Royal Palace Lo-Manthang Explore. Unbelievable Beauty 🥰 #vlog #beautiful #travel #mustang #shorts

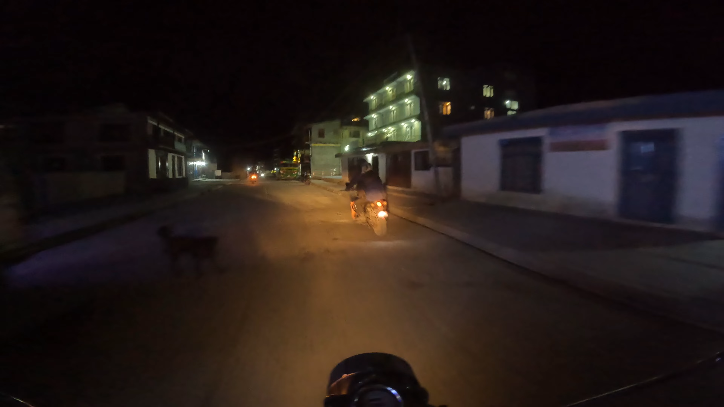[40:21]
अनि खैरीहरू टन्नै रहेछ यहाँ चाहिँ मान्छेहरू चलपल रहेछ
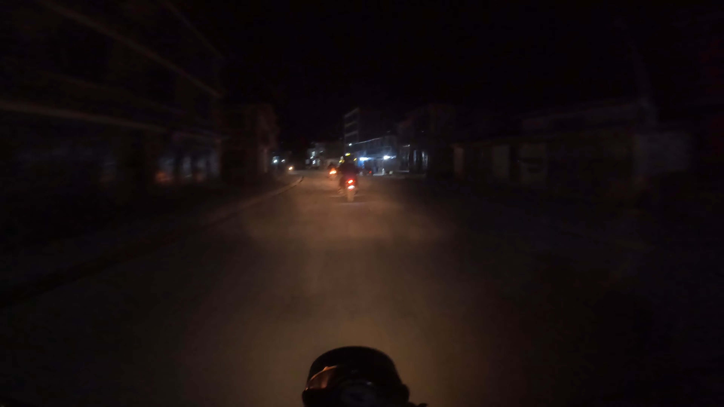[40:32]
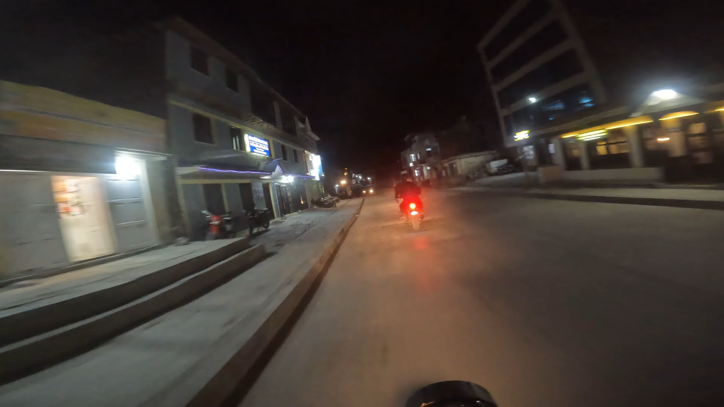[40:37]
एनएमबी ब्याङ्क ब्याङ्क स्याङ्क टन्नै रहेछ ल
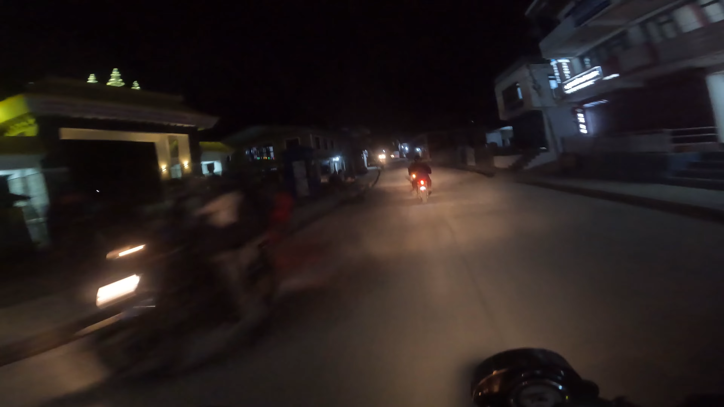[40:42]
एयरपोर्ट छिर्ने गेट पनि रहेछ यही। हामी पहिला बसेको होटल चाहिँ पहिला बसेको होटल उयो जस्तो लागिरहेछ। किङडम रेस्टोर